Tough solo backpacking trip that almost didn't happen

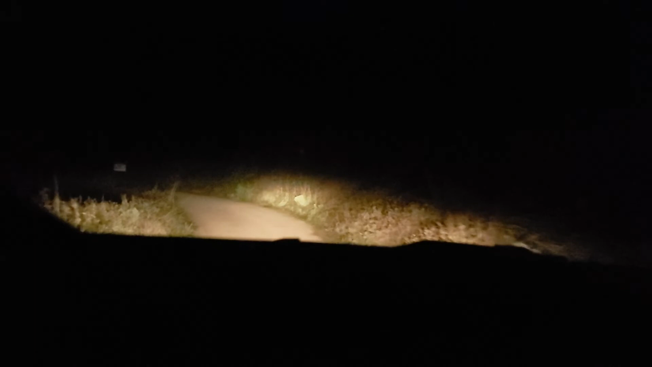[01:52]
The start of the Forest Service Road to head back up to South Coast Ridge Road.